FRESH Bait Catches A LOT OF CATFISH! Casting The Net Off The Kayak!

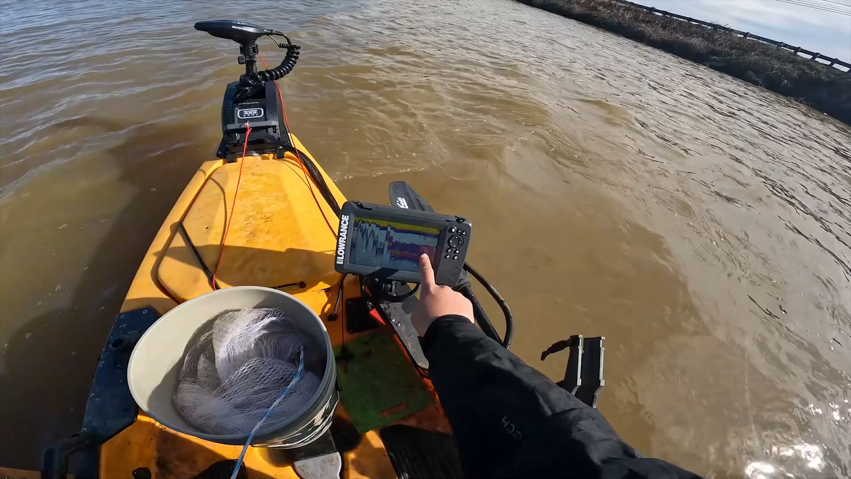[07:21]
bait fish guys we are definitely looking for that right there so i'm gonna spot lock right here and i'm gonna just throw down right here hopefully i don't get snagged
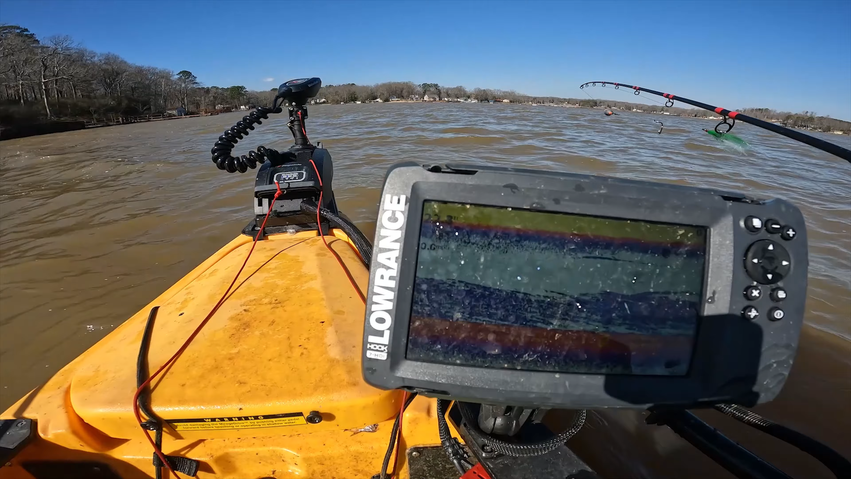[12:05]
so you can see there's a lot of bait fish down there there's a few big marks down there this is where i've had the most success when water temperature is around uh the lower 40s so we're gonna spot lock here for an hour or so and just see what happens
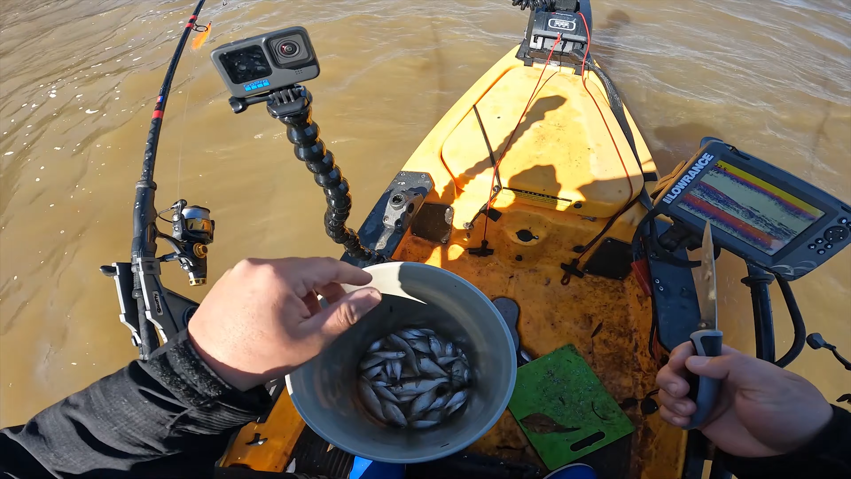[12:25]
yeah so if the wind continues to like pick up like this we're